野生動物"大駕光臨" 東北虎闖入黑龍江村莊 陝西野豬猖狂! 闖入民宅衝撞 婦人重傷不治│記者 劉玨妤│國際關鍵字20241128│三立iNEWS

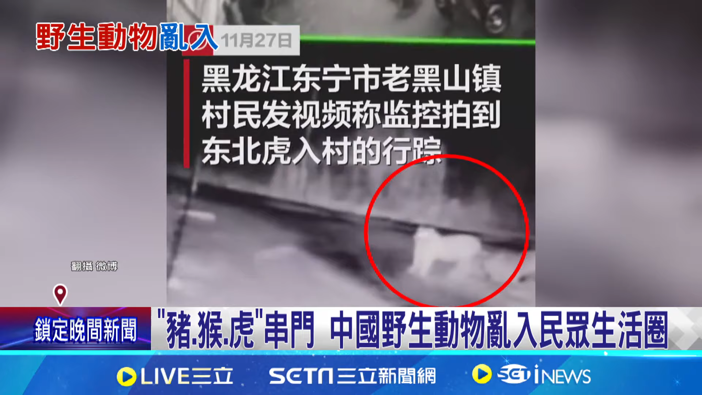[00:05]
以下是东北虎， 不止一百只，大猴子、小猴子都有啊。哦，想钱啦！